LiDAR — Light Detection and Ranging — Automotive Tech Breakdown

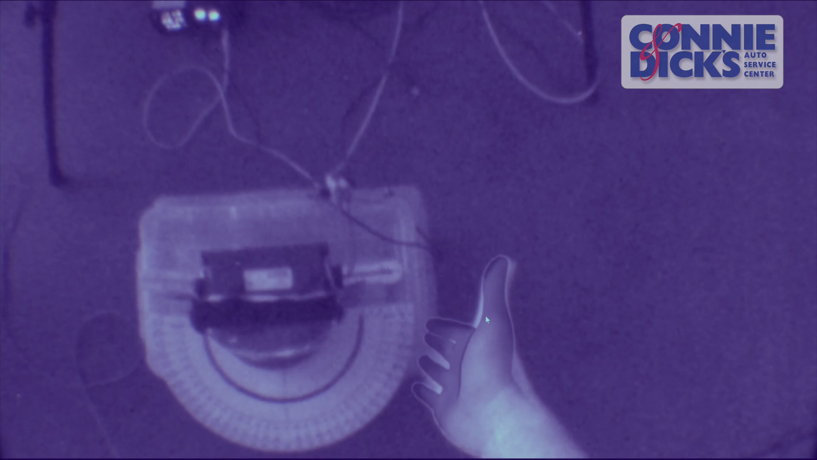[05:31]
and if i put my hand here and here i can see the range and it's about 165 degree sweep
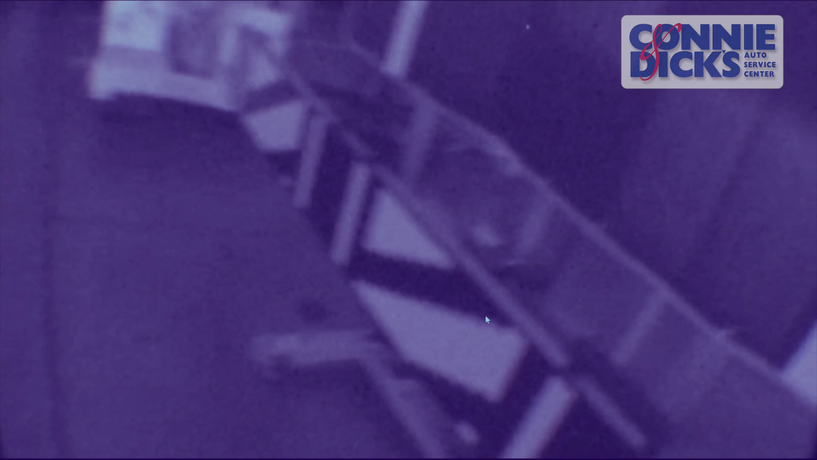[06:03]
scans lower so so that's how it's varying the output
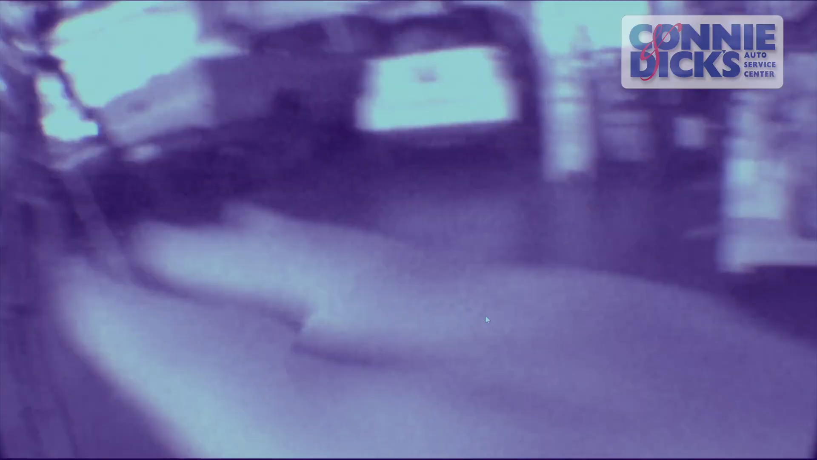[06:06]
of the near infrared signal and then it has as huge on the inside
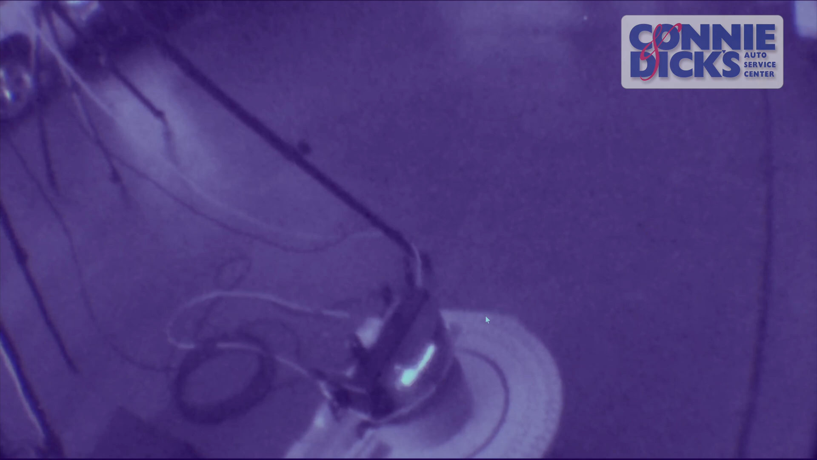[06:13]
here we'll we'll get a better look uh when we take this apart it has a huge receptor that again it picks it up from that mirror and that's how it's determining where uh these objects are it's painting point painting that point cloud uh similar to
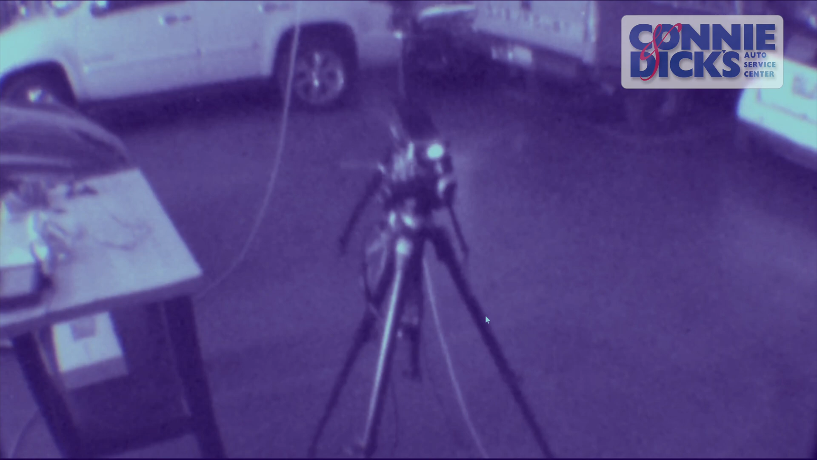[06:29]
how um the oculus will paint out that point cloud of the environment here in my workshop
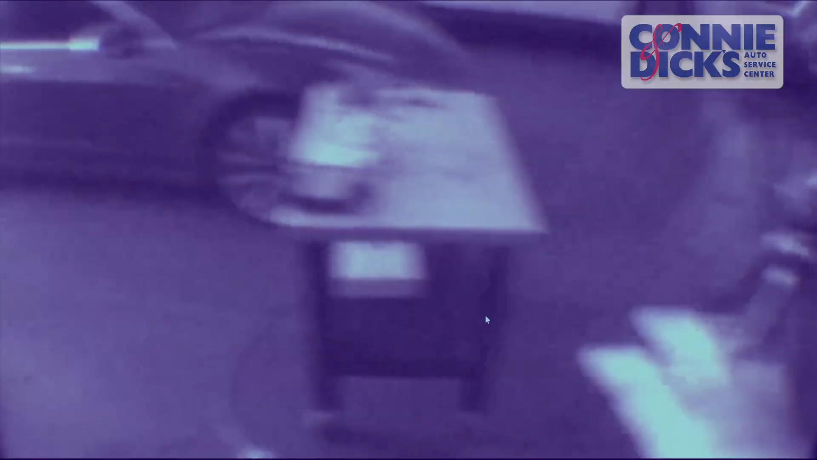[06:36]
here we're able to visualize this actually using the oculus
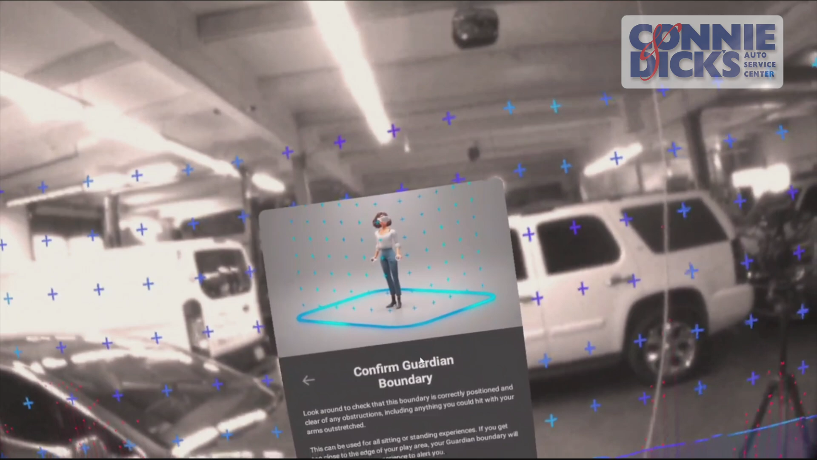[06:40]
and this thing is actually really cool it uses lidar as well
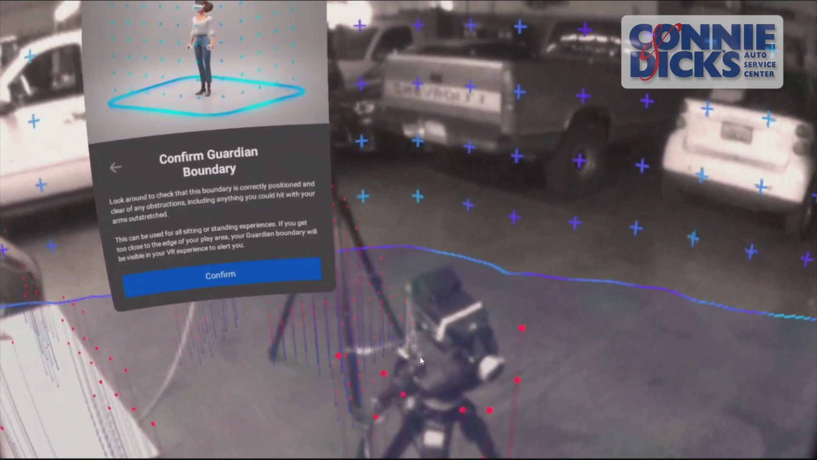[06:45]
uh to map out environments and i just wanted to show you this screen which
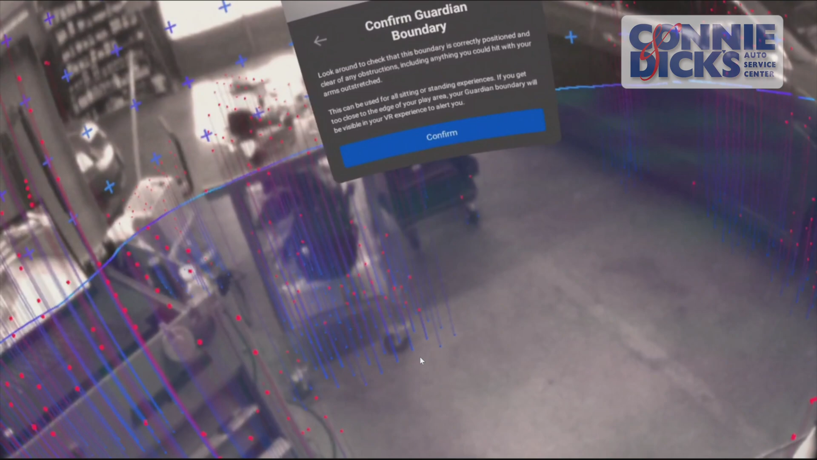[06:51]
when i drew my boundary uh
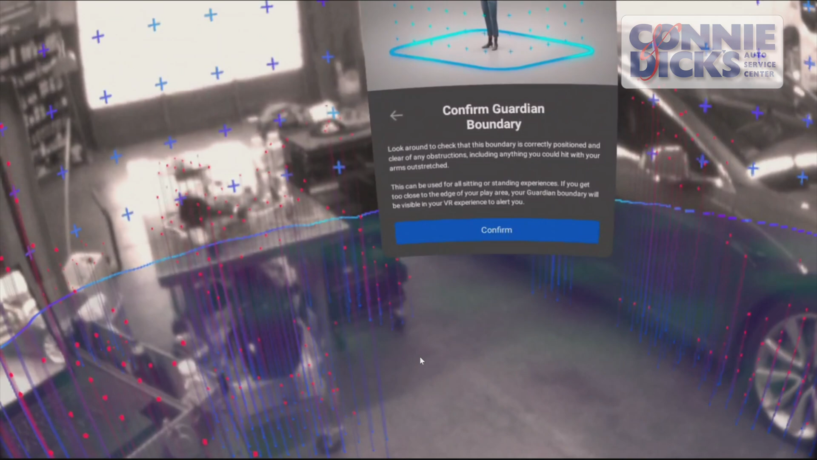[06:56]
it identified objects that were in the way and you can see where it's actually painted out a point cloud
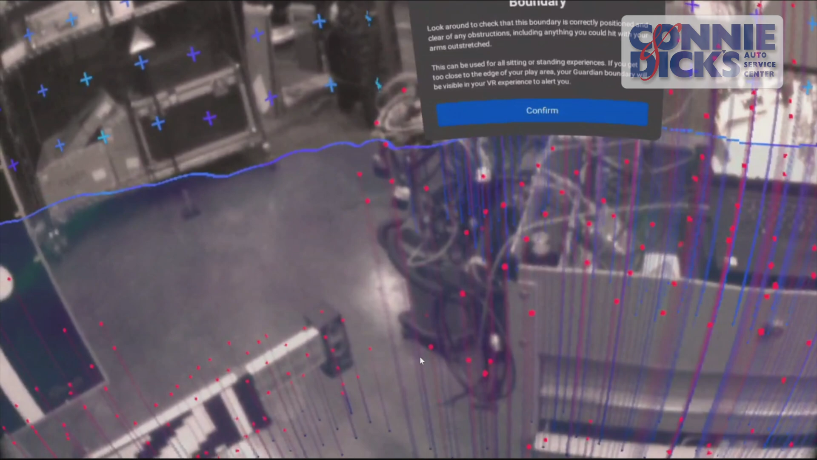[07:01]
and this is basically what the camera systems are doing in these vehicles utilizing lidar
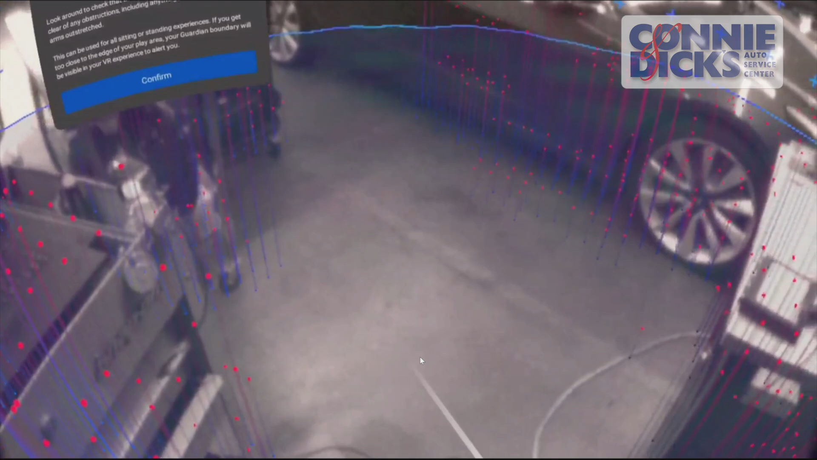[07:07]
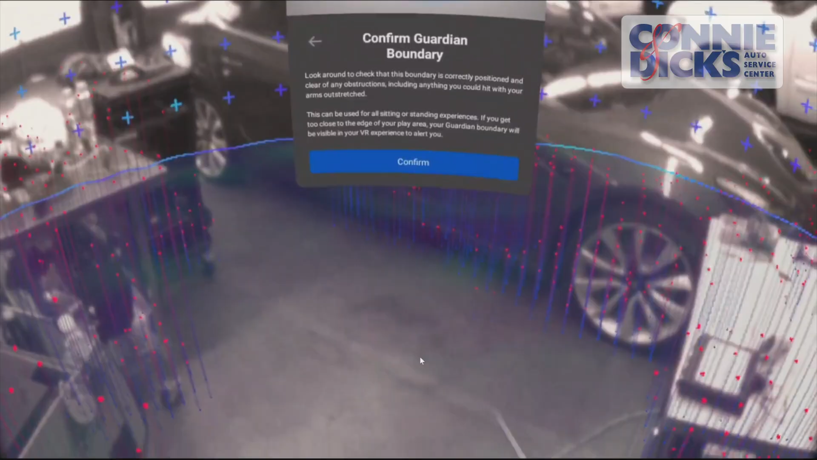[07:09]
they're trying to paint a point cloud around
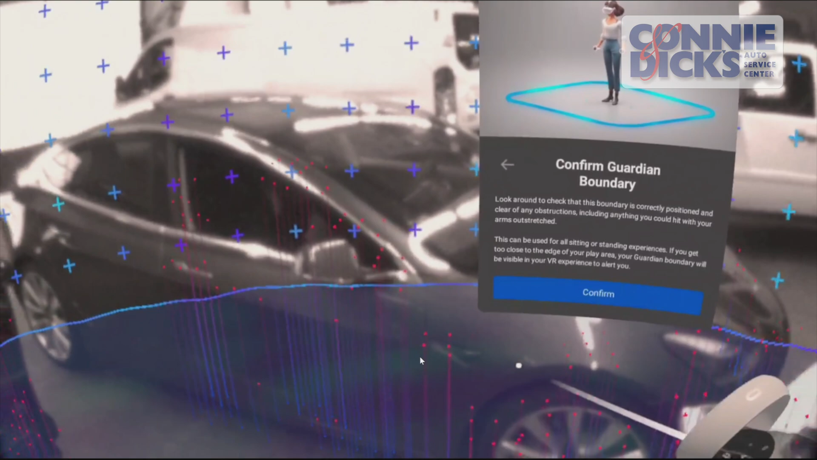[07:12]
the front of the vehicle or around the vehicle uh to keep it safe to keep it away from
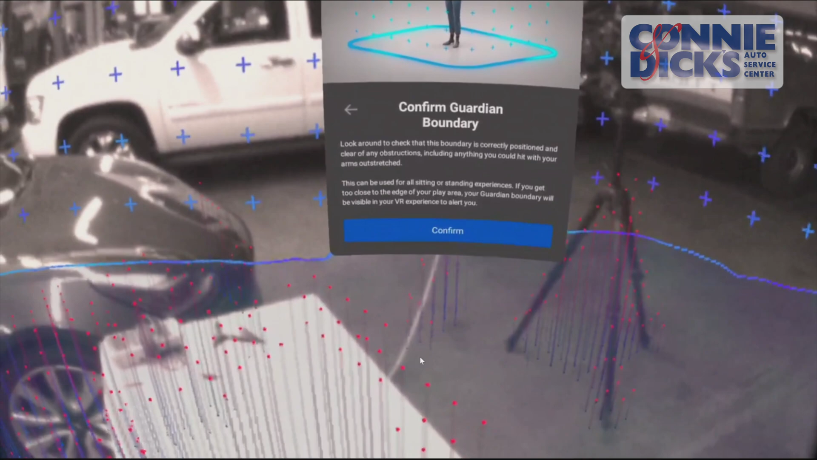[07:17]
objects uh and this this oculus system is pretty well defined you can actually
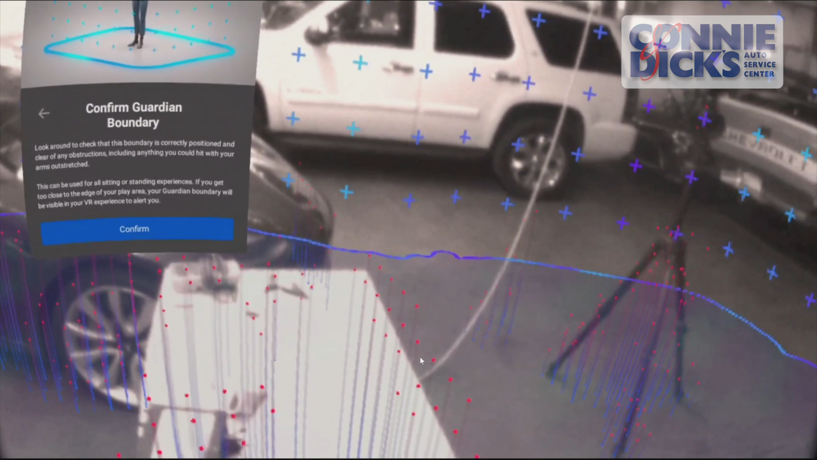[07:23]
see the extension cord that i've got hanging down here it actually mop marked it out
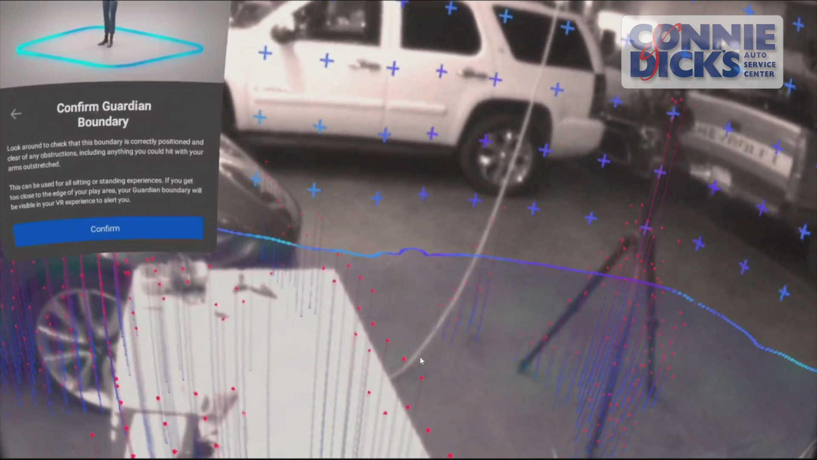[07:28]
um pretty cool i mean and and the heights and everything